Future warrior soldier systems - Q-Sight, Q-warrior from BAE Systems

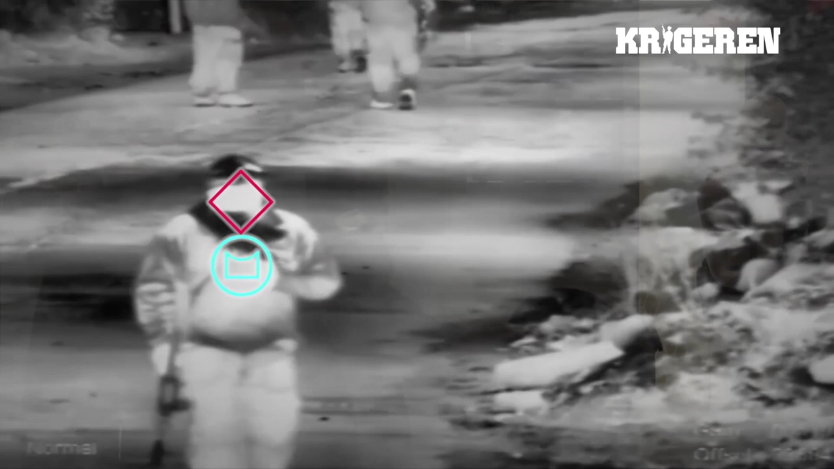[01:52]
The Q-Warrior is a full colour display that allows symbols that would normally be sent over the battlefield network and displayed on a screen for say red force and blue force tracking to be displayed as red and blue,